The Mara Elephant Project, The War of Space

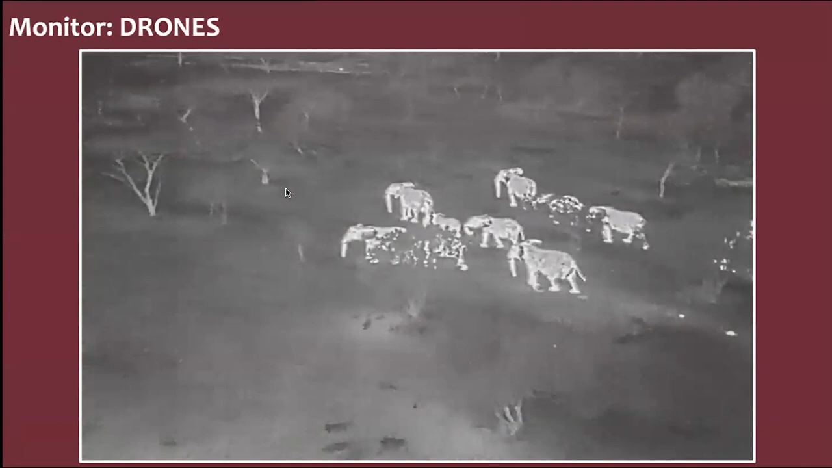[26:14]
And then also we are right now in the Mara, the only organization, but we expect many organizations to be able to get a permit to fly the drones in mitigating human-elephant conflicts. So the Mara Elephants Project, we have actually trained 16 rangers as a pilot to fly drone. And we are actually training more rangers so that they can actually fly the drone. The reason why we are using the drone is because elephants hate the
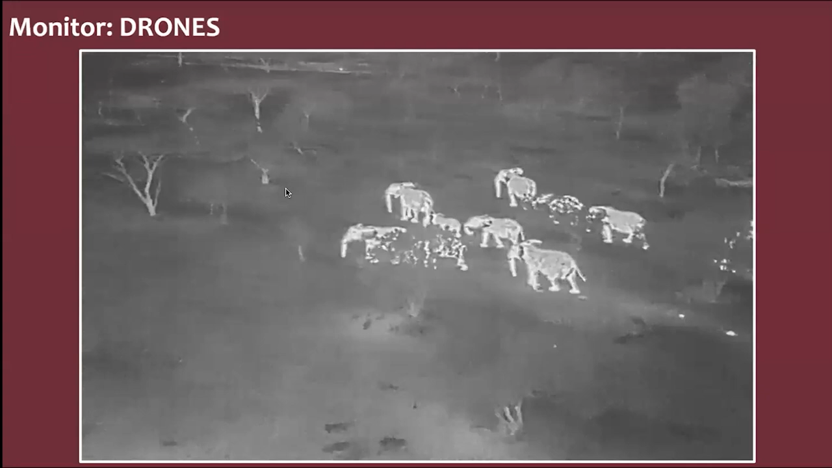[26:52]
sound produced by the drone because it sounds like a swarm of bees. So whenever you fly the drone over the elephants, so they really run and get out of the farms. So what you see here is actually, we were lucky that we got one thermo camera drone, and this is actually help us to respond to conflict at night. So you see here, this is the Ify family, and actually you can actually see the female in front is on top of head over there, that is the collar. And you can actually see the night drone works very well because the elephants can't see it.
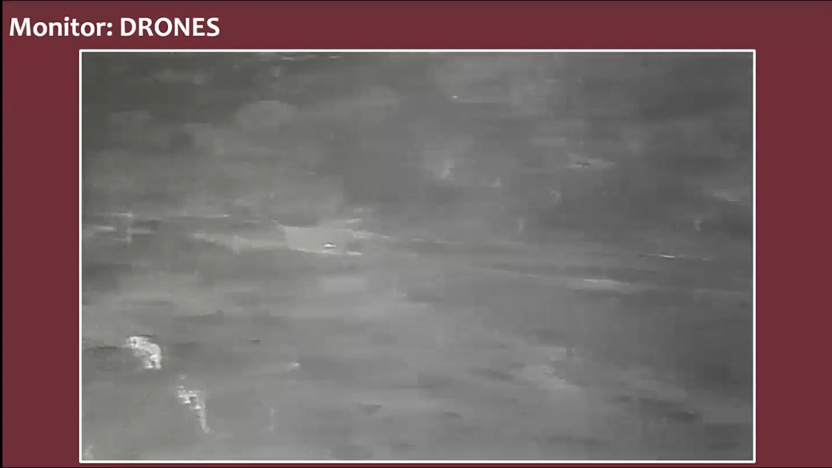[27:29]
And so you just fly your drone, switch off all the lights, and it will only be the sound. And you can actually see how the elephants are responding. This is actually was in Transmara, so we are moving them back to Mara North Conservancy. The drone is cheap in terms of flying compared to a helicopter or a plane. So, and also easy to fly for the rangers to do so. It's just that the government has put a lot of restriction on flying the drone in the country,
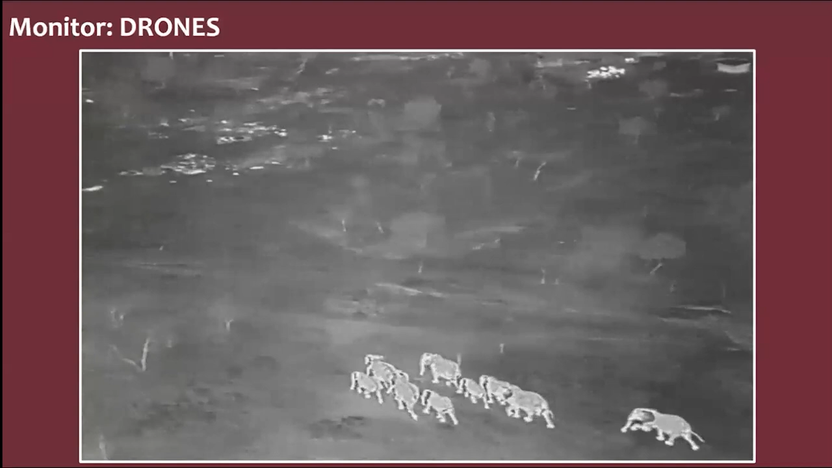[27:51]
but actually we have been able to manage and acquire the license to do that. So currently we have 6 drones and we are looking to get more, especially more of thermal camera because all the conflicts happen at night.
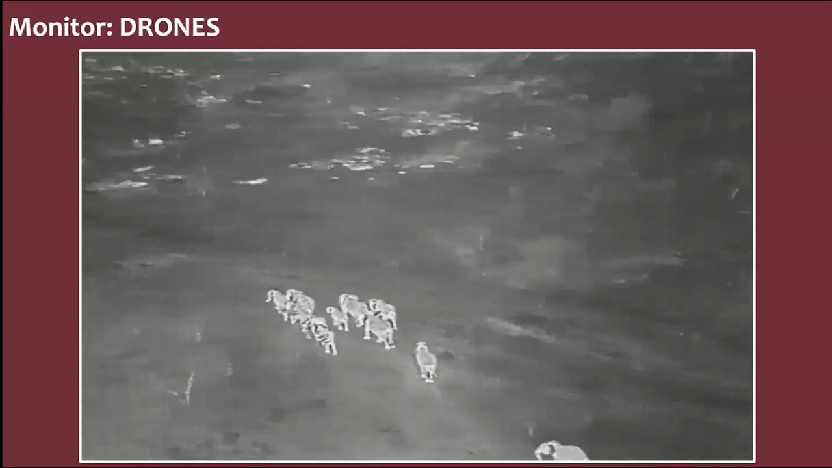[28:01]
This is another incident whereby we were called by the community and currently the Mara is being covered by fences,
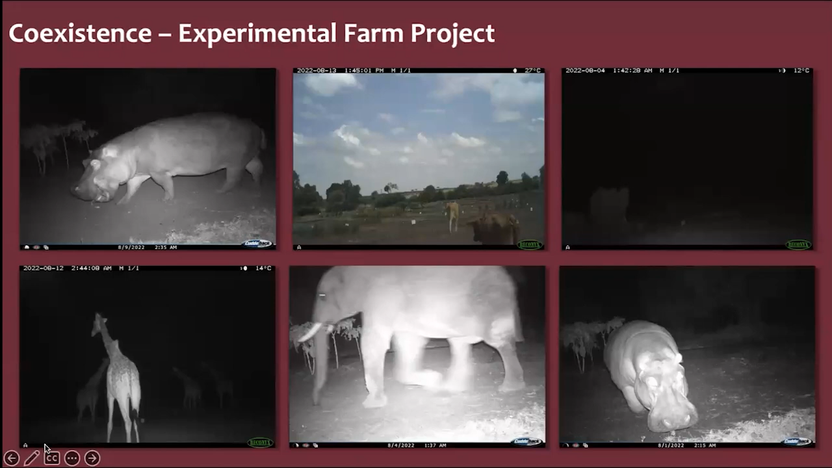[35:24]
But actually the elephants are not left behind. They're always there. The giraffe, probably just following the elephants. They don't feed on any crop. And yeah, so these are some of the elephant animals that we have covered from the picture. And as Mara Elephant Project, we also do the community outreach program.